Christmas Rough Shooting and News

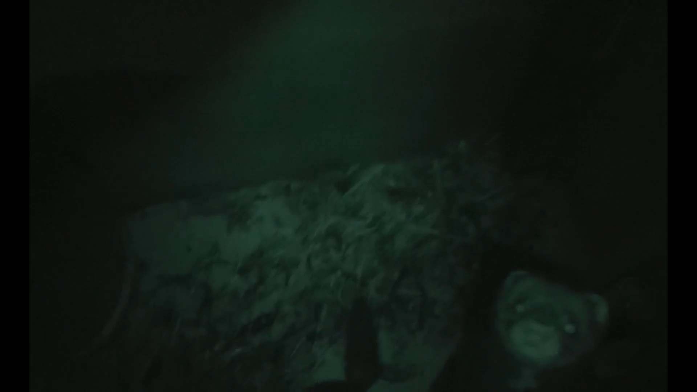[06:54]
yeah I think it's working all right now it's interesting because Arthur we've got a great system for him because we
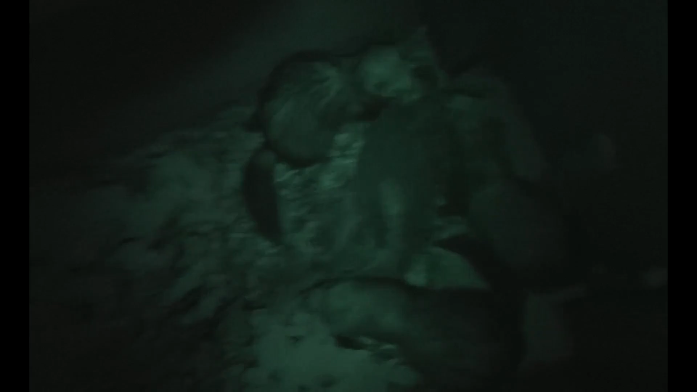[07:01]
feed him in this hutch now they have to go through that little sort of hatch there you see in order to get in but as he gets really fat he can't get through the hole and in fact he might be struggling with that right now so he has to sort of starve and get thinner and
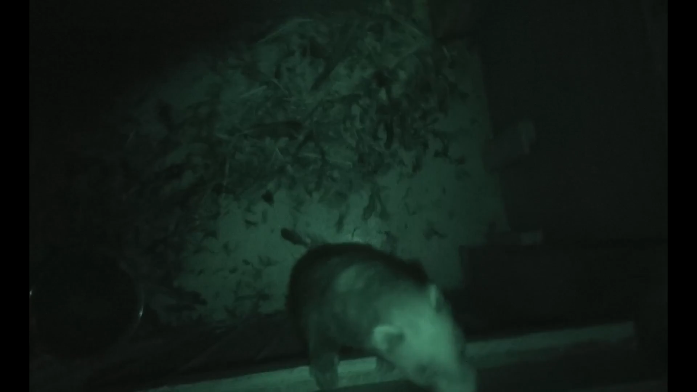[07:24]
the thinner he gets you know as soon as he gets thin enough he can get through to some food again so it works quite well really it's a sort of